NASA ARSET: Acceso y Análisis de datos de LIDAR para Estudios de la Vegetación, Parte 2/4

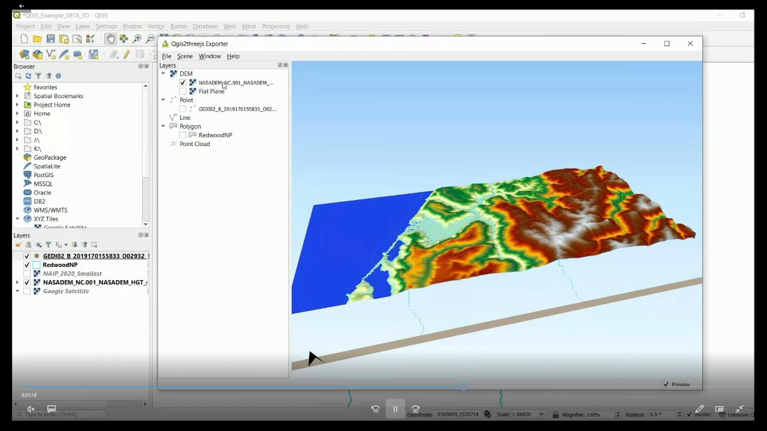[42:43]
lo primero que quería mostrarles es cómo configurar esto así que haré doble clic para abrir las propiedades de la capa y aquí me gustaría incrementar el nivel de remuestreo a
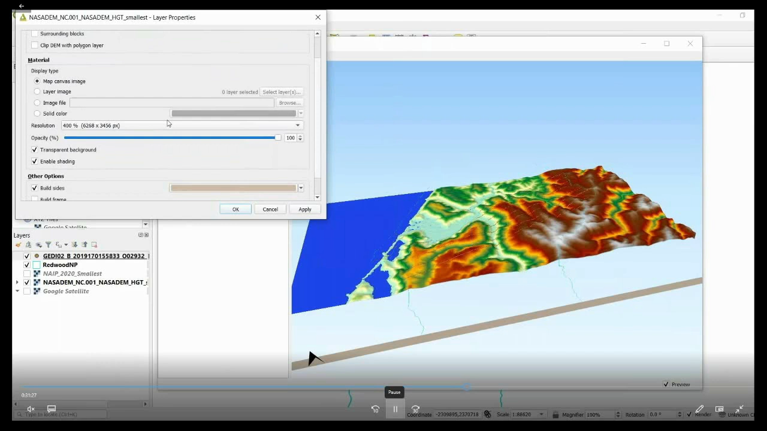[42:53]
lo más alto que pueda y luego resolución lo mismo resolución lo más alto posible y luego me gusta tener un fondo
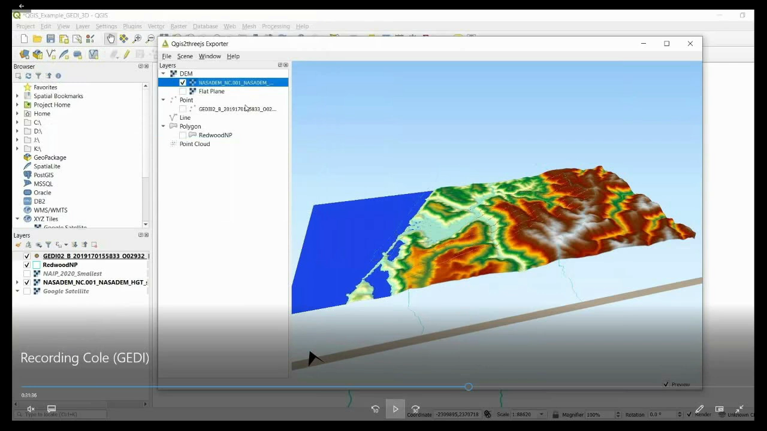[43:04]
transparente así que selecciona esa opción ahora podemos comenzar a explorar y realmente comenzar a comprender mejor cómo se ve la
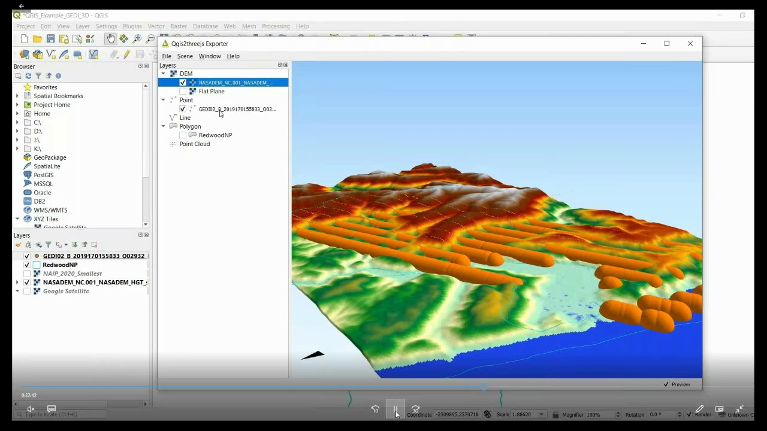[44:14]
entonces aquí estamos mirando desde el océano más o menos hacia el sureste a medida que avanzamos ok entonces lo siguiente es cómo agregar los datos de Jedi activamos la casilla de Jedi y pueden ver que me
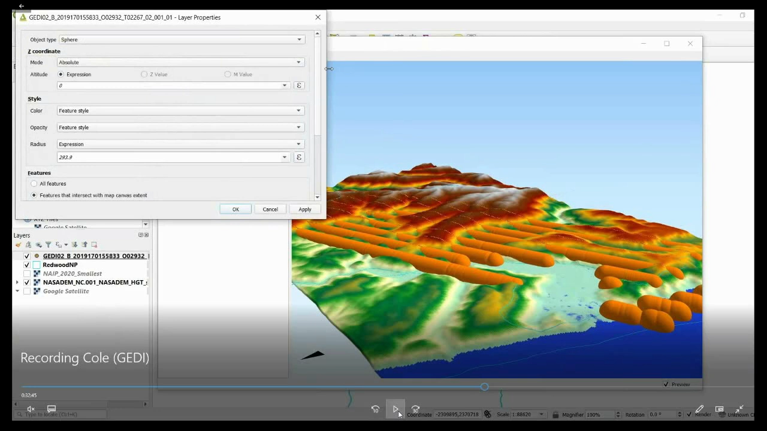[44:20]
agrega estos círculos que parecen pelotas de tenis color naranja así que seguimos y hacemos el doble clic en las propiedades de la capa en cuanto al tipo de objeto me gusta usar el cono que porque parece como pequeños árboles de navidad y lo que lo hace más fácil en mi opinión visualizar la elevación de los árboles bajo Z coordinates queremos hacer la comparación en relación con el DM de la NASA
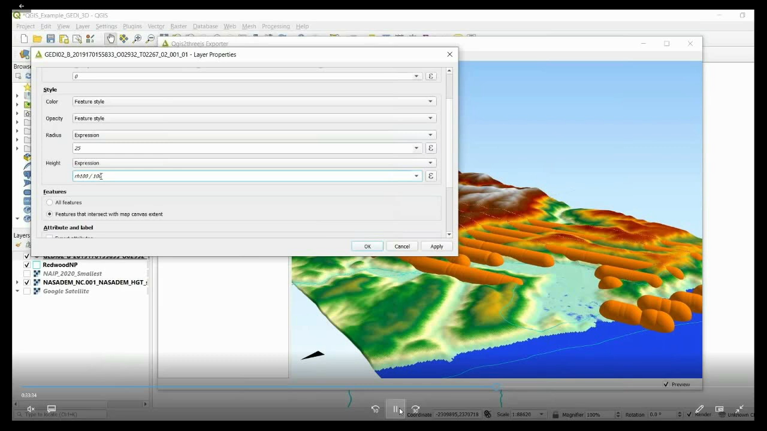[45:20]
100 dividido por 100 ahora la razón por la cual agregamos esta expresión en lugar de RH 100 es que en el producto L2B o RH 100 la altura de la vegetación está en centímetros entonces dividimos por 100 para convertirla en metros que son las unidades
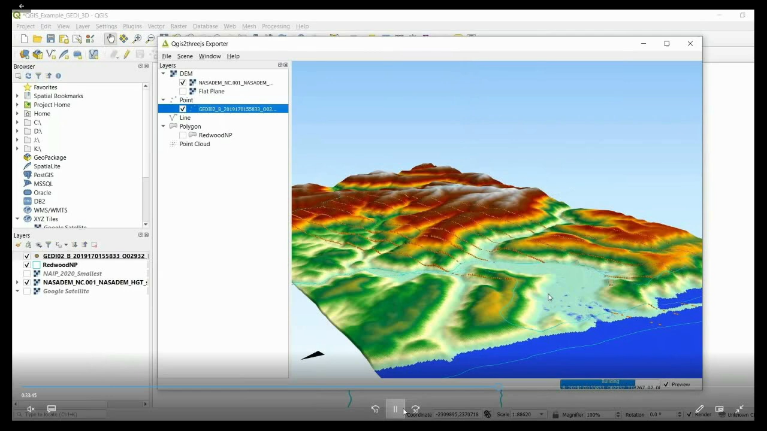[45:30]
que se usan en el mapa tridimensional entonces al presionar ok vemos
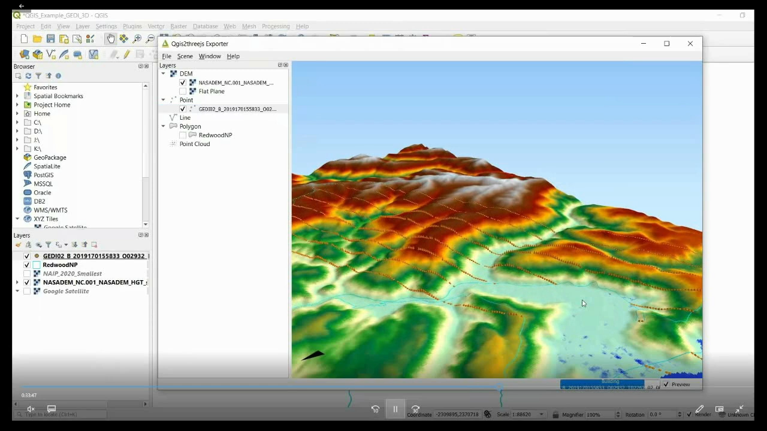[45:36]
la altura de la vegetación de Jedi y otras características interesantes
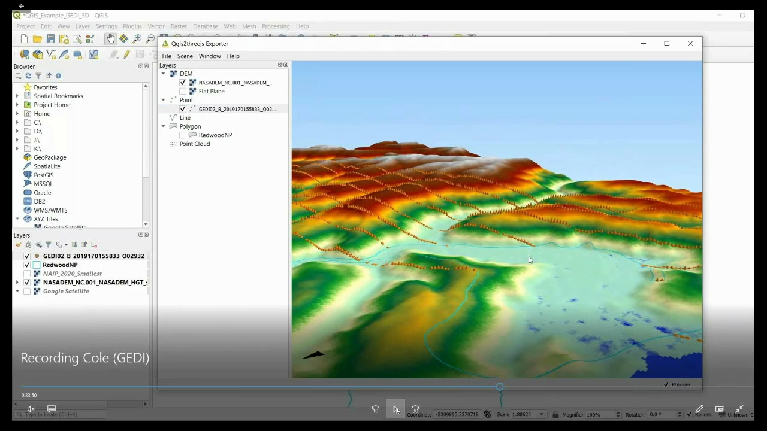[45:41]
que si presionan control mientras mueven el mouse evitarán que se mueva en un tercer eje
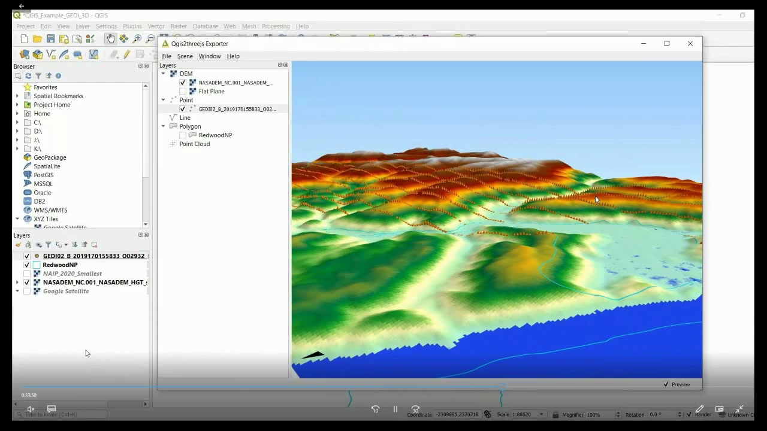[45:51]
ok así que podemos comenzar a ver áreas donde la altura de la vegetación es baja como es de esperar a lo largo del río aquí y la altura de la vegetación es alta o incrementa a medida que avanzamos hacia las montañas pueden explorar este resultado más a fondo para ver cómo varía la estructura vertical
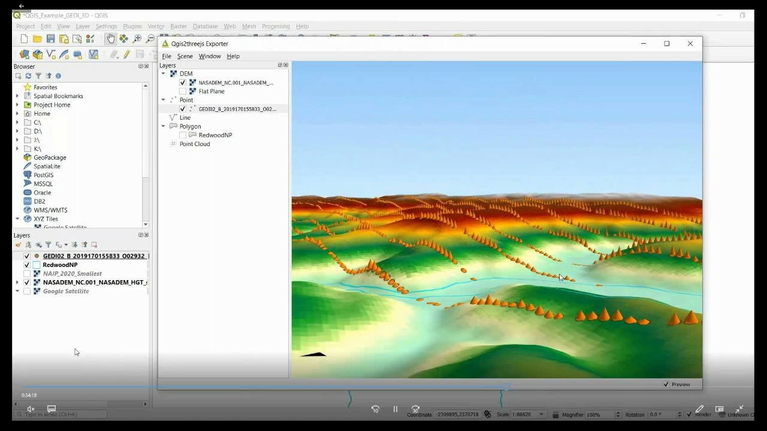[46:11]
ahora por último voy a cargar la imagen de NAIP la imagen aérea esta es una fotografía de alta resolución y está disponible como mencioné por medio del USGS Earth Explorer y creo que estas imágenes son adquiridas cada uno o dos años en la mayor parte del territorio continental de los Estados Unidos es una imagen TIF de alrededor de 100 gigabytes y por eso tarda un poco en cargarse así que vamos a esperar a que se cargue la imagen
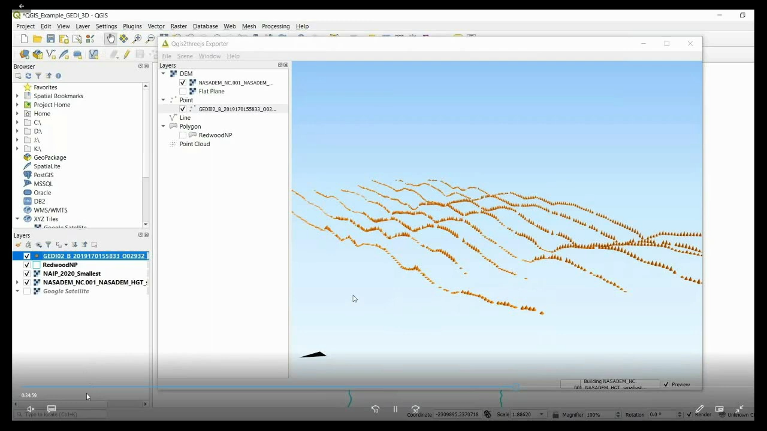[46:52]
y tan pronto eso ocurra entonces podemos ver más claramente ok aquí podemos ver claramente